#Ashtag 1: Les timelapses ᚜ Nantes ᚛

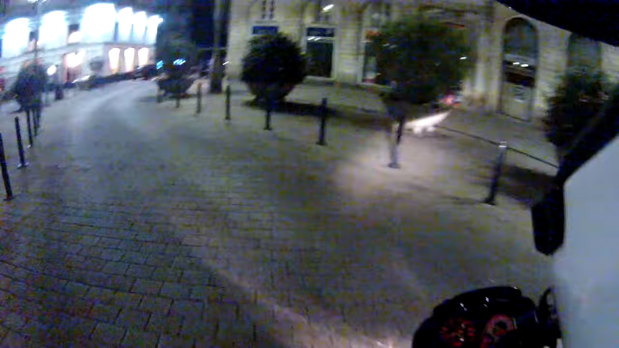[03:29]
Alors tes phares Jean-Michel Michmiche il a oublié
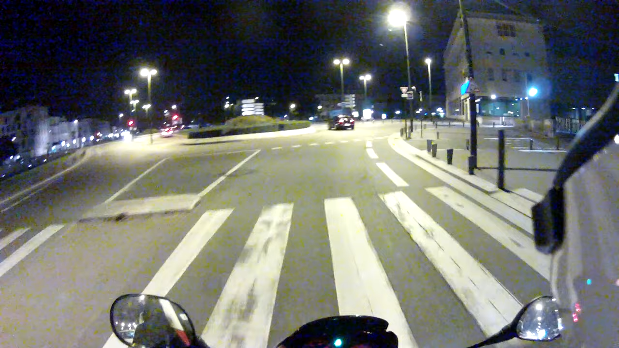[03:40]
ses phares on va lui demander de les remettre on va bien voir s'il vient vers nous est-ce qu'il vient là ouais merde j'aurais pas le temps non Michmiche calme toi Michmiche qu'est-ce qu'il y a Michmiche il faut qu'il scanne déjà il met pas ses phares et en plus après il accélère comme un fond comme un fond bien sûr nouvelle insulte pour ne pas dire le mot on dit fond tu es un fond